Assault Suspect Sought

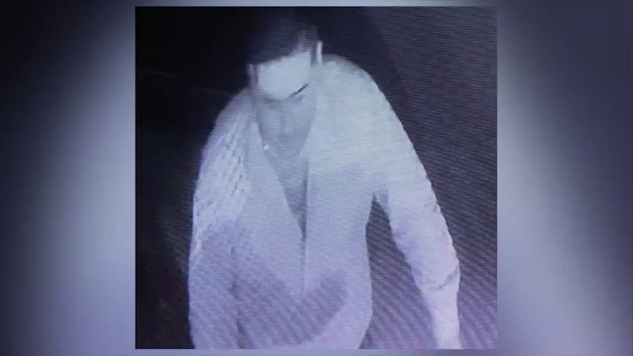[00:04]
Authorities say the man seen here in this surveillance camera discharged a firearm in the early morning hours of March 10th, near the 200 block of South 17th Street. If you recognize this man or know of his whereabouts, you're asked to contact McAllen Crime Stoppers at the number that's on your screen. That's 687-TIPS or 8477.